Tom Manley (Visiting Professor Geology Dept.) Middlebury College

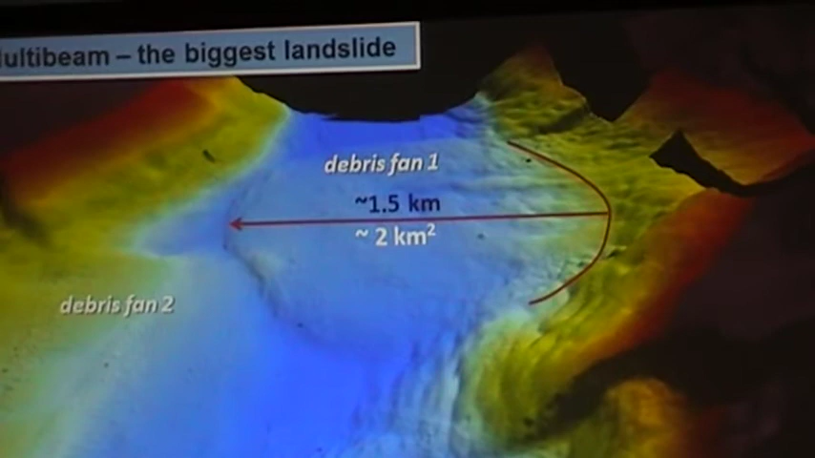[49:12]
That's a lot. Okay? Surface area of about two square kilometers.
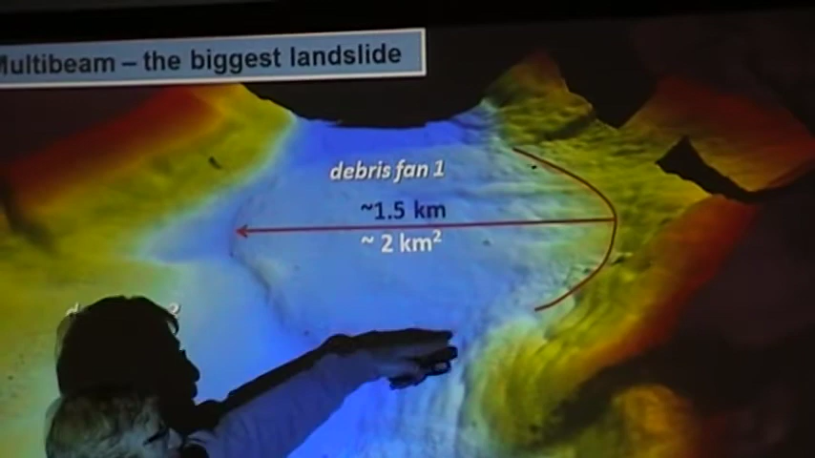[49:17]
If we actually look at the chirp,
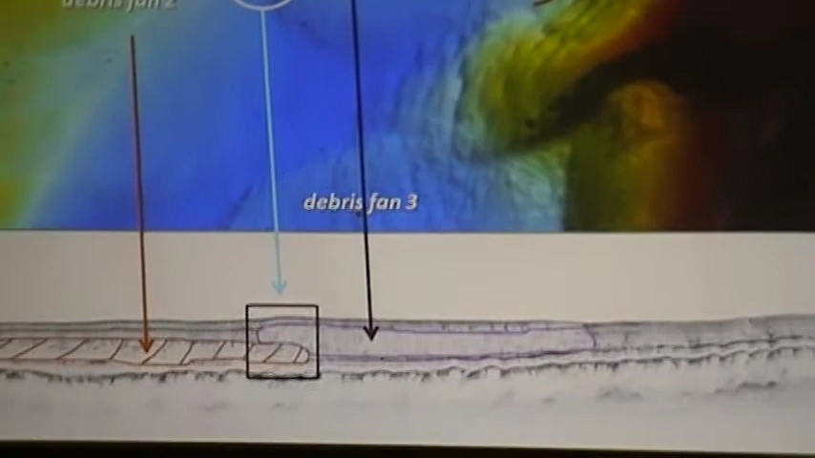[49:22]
which I showed you earlier, then we get to see both this debris
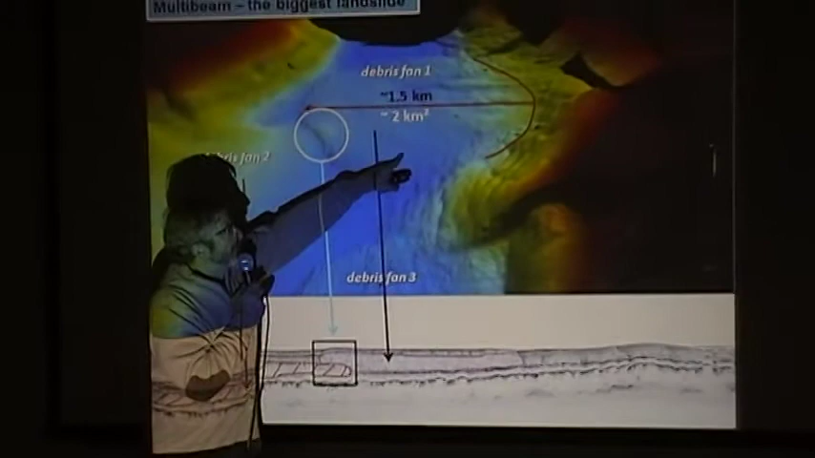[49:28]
fan and that one right next to each other. See?